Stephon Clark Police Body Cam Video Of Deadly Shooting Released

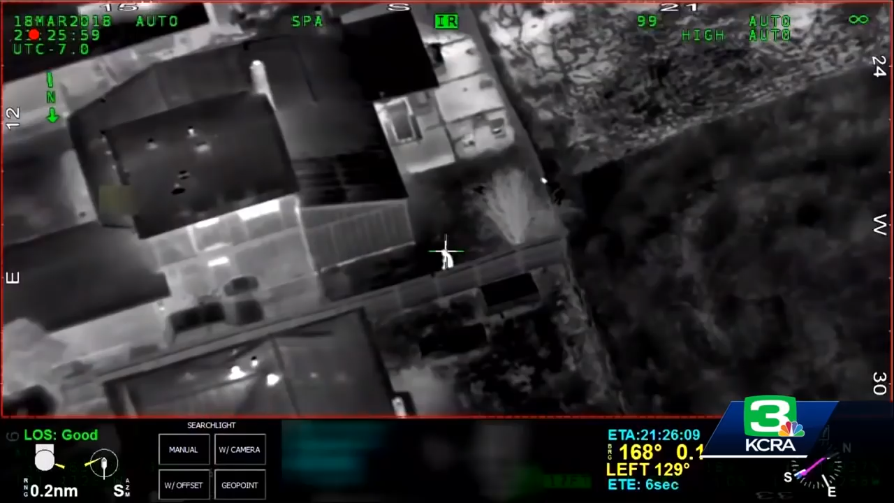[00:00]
Just broke the window I believe on the house with the sheriff's helicopter directing officers below to the suspect running through the front yard of 29th Street. Two officers run along a side yard chasing a man who witnesses reported was breaking car windows on South Sacramento's 29th Street. Hey, show me your hands.